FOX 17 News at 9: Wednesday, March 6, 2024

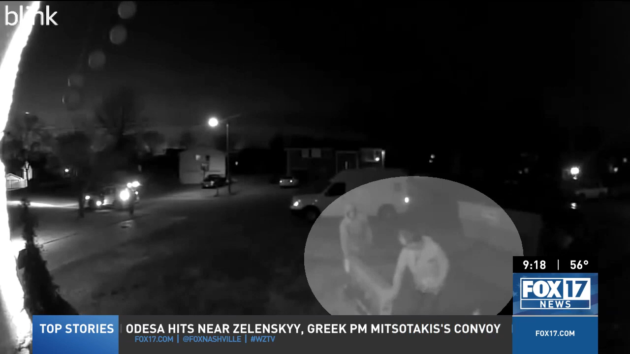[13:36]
The next video shows them taking the TV back to the truck.
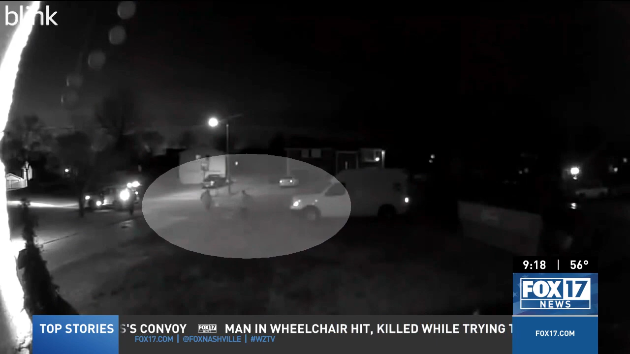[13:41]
Notice how far away they parked, way down the street, not in front of the house.